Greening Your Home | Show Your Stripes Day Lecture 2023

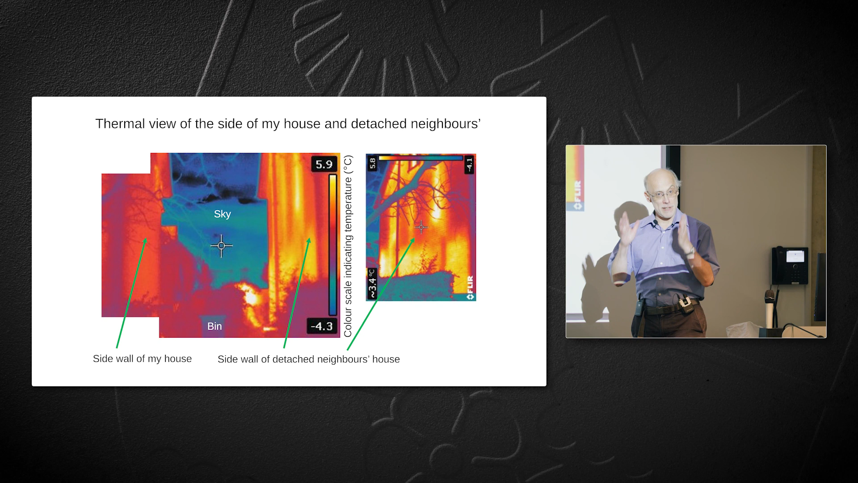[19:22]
for looking at infrared you can you can use it by photographing infrared you can see the temperature of
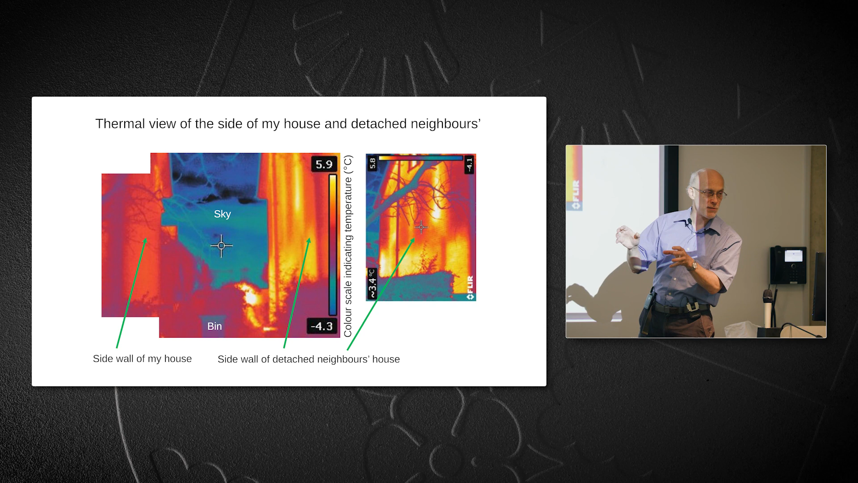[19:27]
surfaces and i took it out one cold morning uh to compare the side
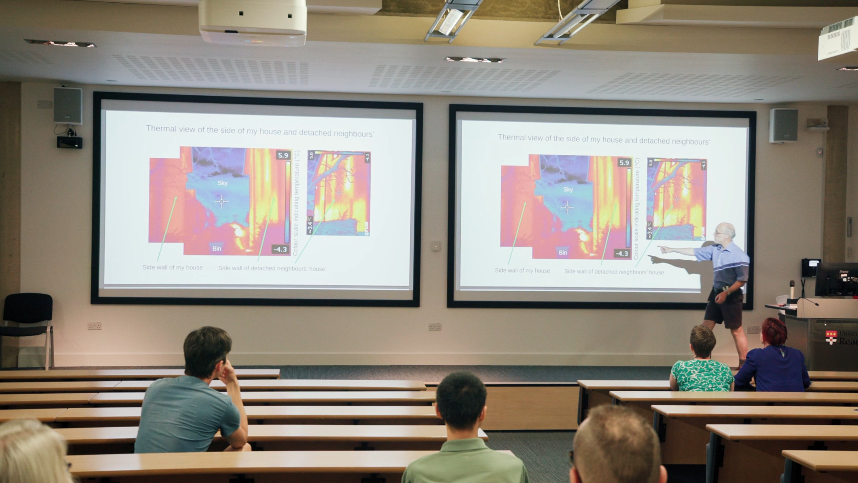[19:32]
wall of my house here uh after this had been done and the side wall of the detached
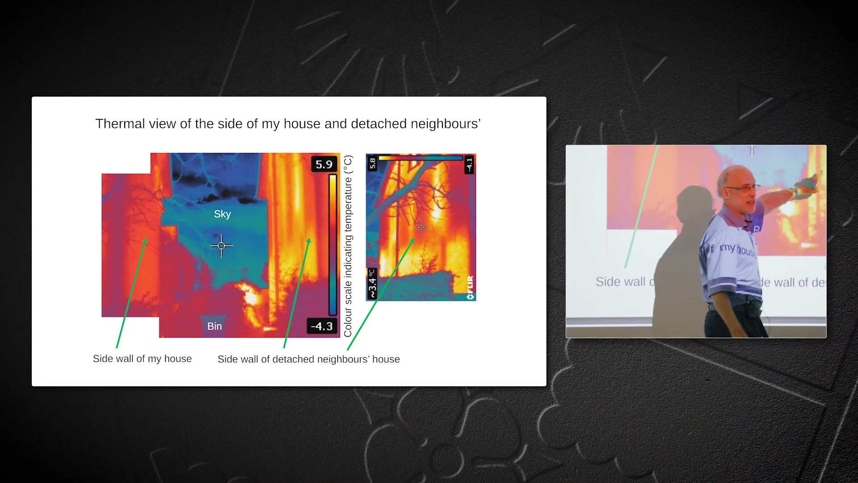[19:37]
neighbors house
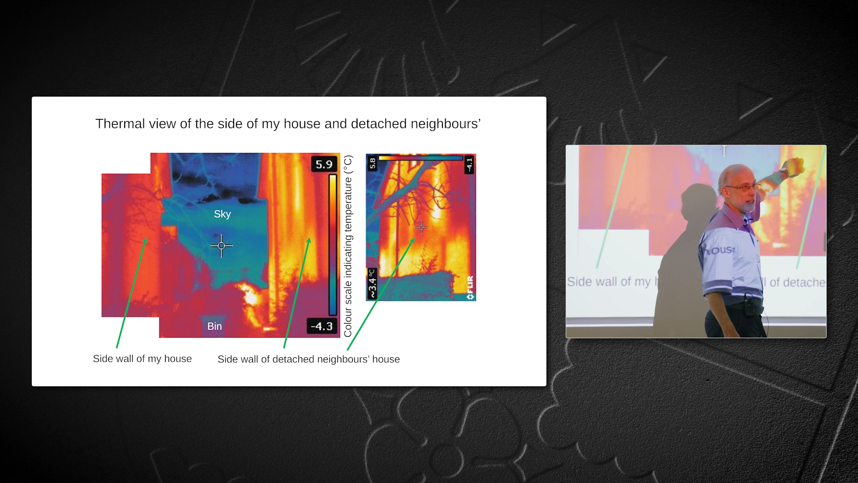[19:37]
over here who haven't insulated it you can see their wall is a lot warmer than my wall and therefore it's
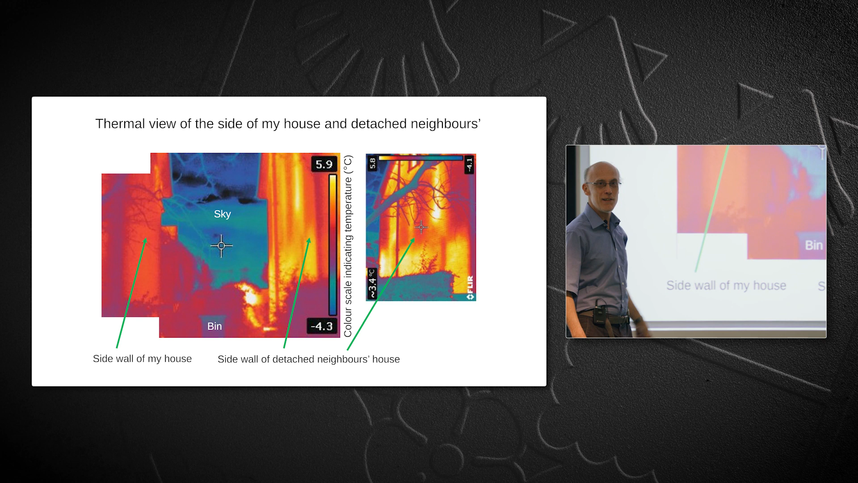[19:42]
losing a lot more heat and that's that is the result of the insulation